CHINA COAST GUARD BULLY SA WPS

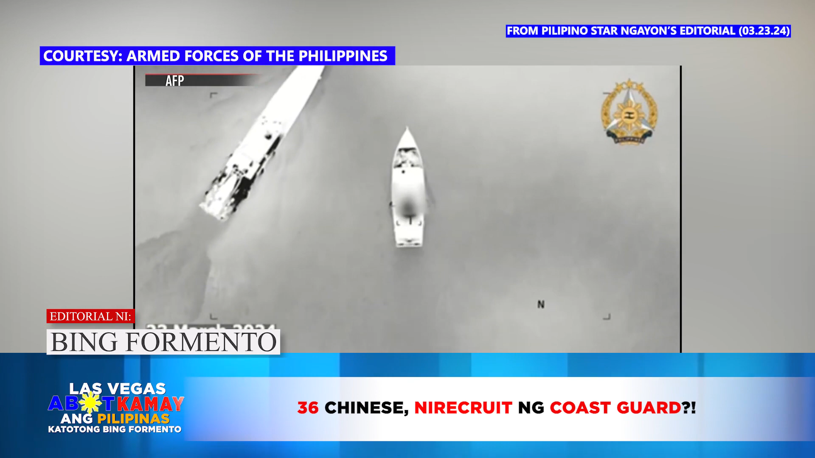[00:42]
nang binomba ng tubig ng Chinese Coast Guard ang mga barko ng Philippine Coast Guard At nitong huli,